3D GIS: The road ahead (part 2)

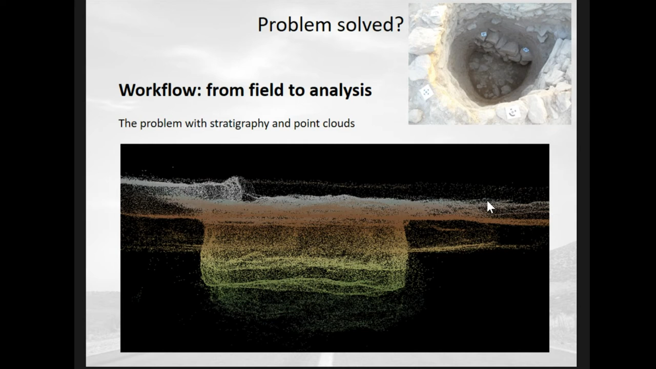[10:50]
what is contained in here or what if what point is contained within this point cloud it can't answer because it just sees see some unstructured points and what we want to do is take these and turn them into actual volumes like here and start modeling our data in
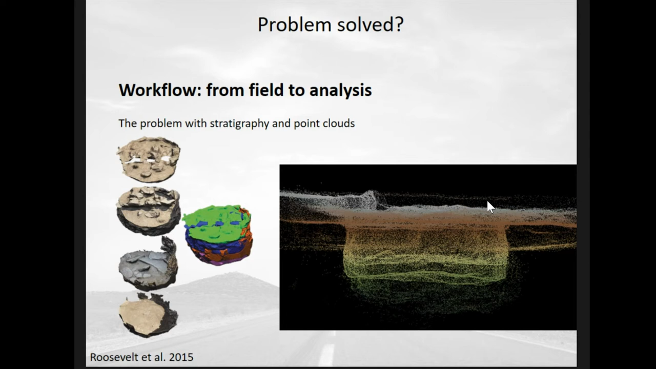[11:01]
in volumetric means and thinking about the data in such a way um this wasn't so easy because the tools as far as i'm aware do
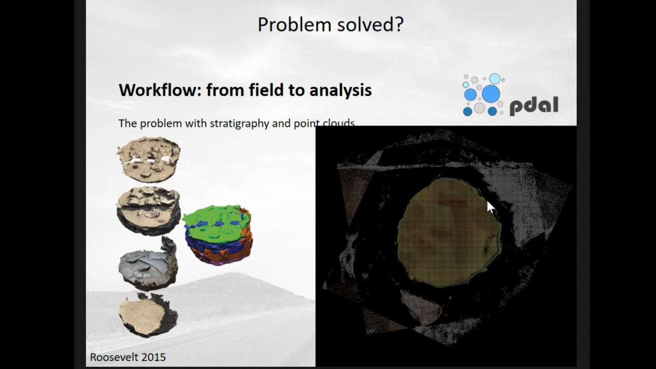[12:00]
this area was excavated as well so there's still a bit cleaning up to do there but you can see there's a nice defined collection of points in the center if we look from a different angle you can start to see that yes this now for point cloud is bounding a 3d space